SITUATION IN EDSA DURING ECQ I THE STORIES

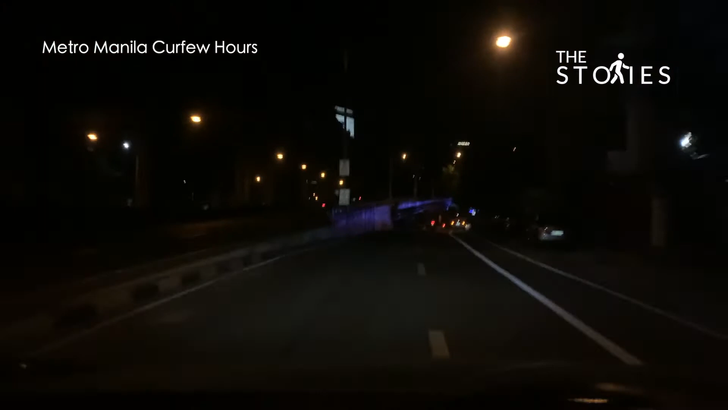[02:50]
So kasalukuyang palabas tayo ng Kalayaan Avenue mula dito sa Makati, mga kaibigan. So ang oras natin ngayon ay 6:30. So umpisahan natin nakbayin, mga kaibigan, ang kahabaan ng EDSA hanggang dulo nito papuntang bagong baryo Caloocan City. Tara, umpisahan natin nakbayin.
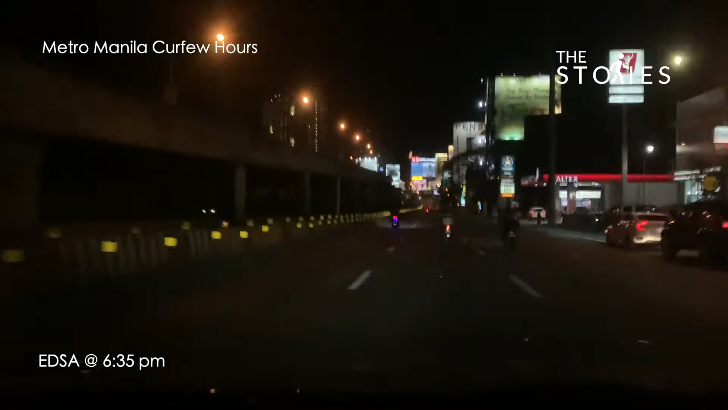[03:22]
Enhanced Community Quarantine, mga kaibigan, ngayon. So mapansin po natin, base sa mga nakita ninyo, kung gaano kabisi ang EDSA dati kumpara ngayon, sobrang laki po ng pinagkaiba. Kung mapansin po natin, ilang mga sasakyan lamang ang dumadaan dito
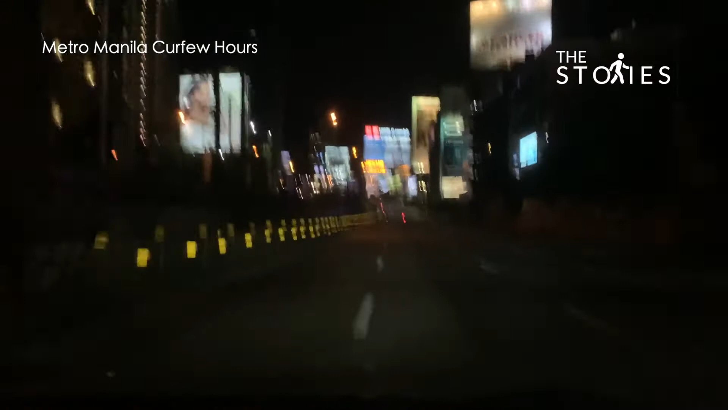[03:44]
at ilang mga motor ang dumadaan. Mga motor lamang na nag-aalok ng mga serbisyo katulad ng mga delivery, katulad ng Grab,
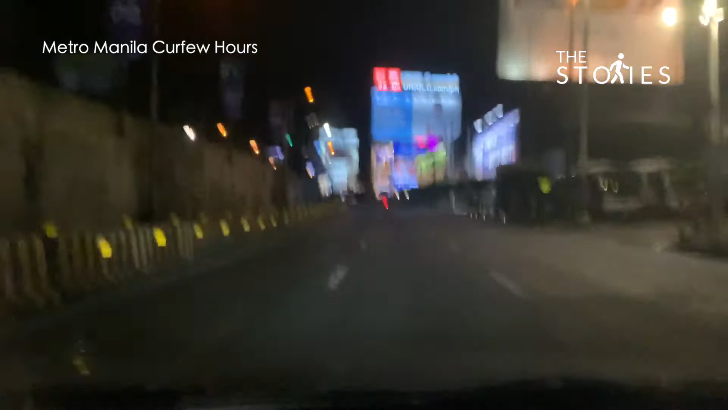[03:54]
Lalamog, and Food Panda. Kaya salut po sa inyo. Saludo po kami sa inyo, mga riders natin ng mga kamiko. Maraming salamat sa inyo.
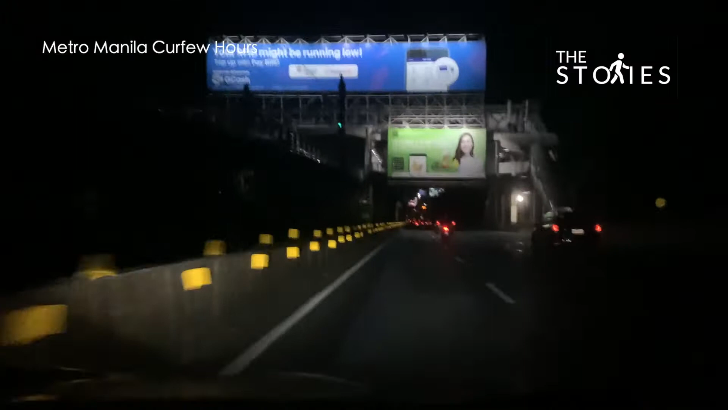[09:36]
So nandito tayo ngayon sa kahabaan ng Santolan Station and RT, mga kaibigan.
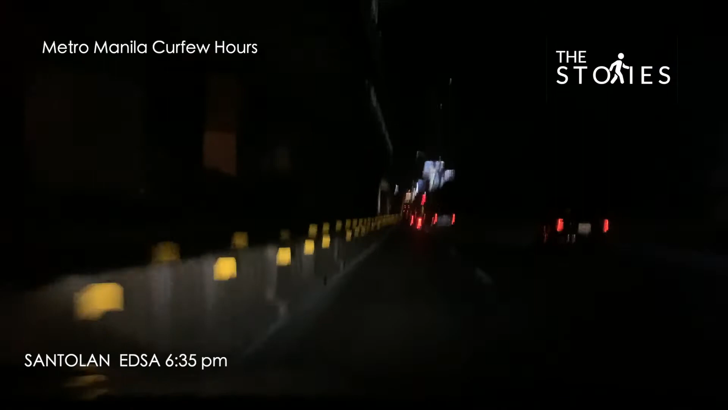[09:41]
So lagpas na tayo Ortigas Avenue and SM Mega Mall. Ang susunod natin mga kaibigan ay Cubao. So malapit-lapit na tayo pagpunta ang bagong barrio para ang city.
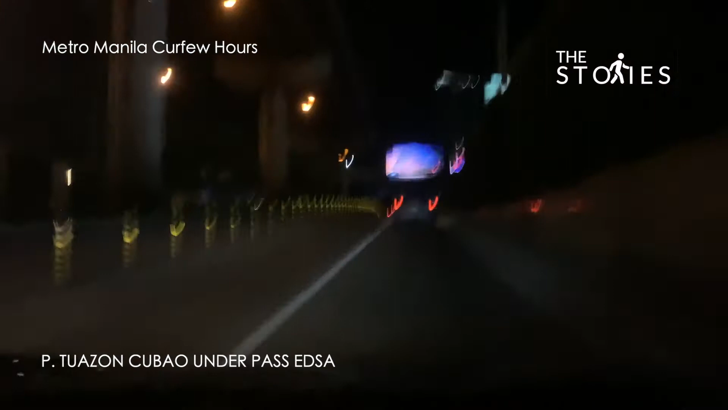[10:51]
So mga kaibigan, nandito na tayo ngayon sa Cubao, sa ilalim. So kung mapansin po natin, ganun pa rin mga kaibigan na talagang wala masyadong dumaan na sasakyan. Sa oras na ito ay sobrang busy nito dapat.
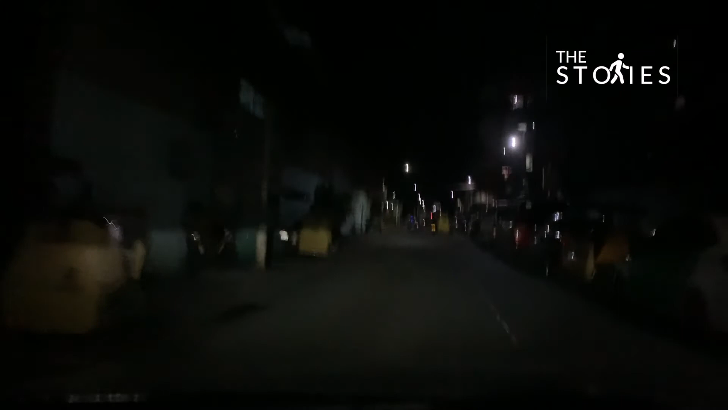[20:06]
So nakita niyo po, napansin niyo po kung gaano po kaluwag,
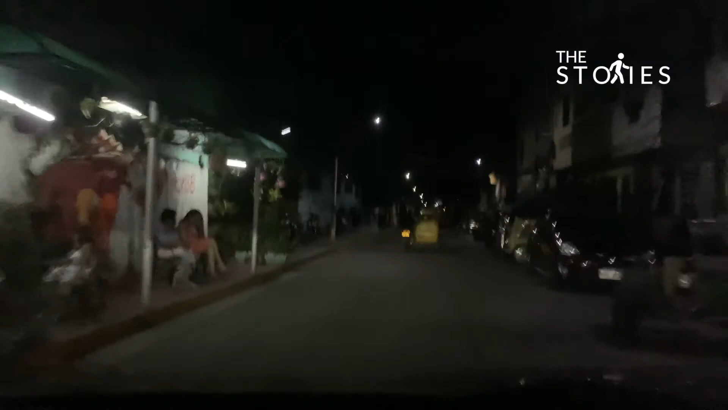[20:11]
gaano po kabilis ng biyahe natin sa panahon ng enhanced community. So mga kaibigan, mag-ingat po tayo,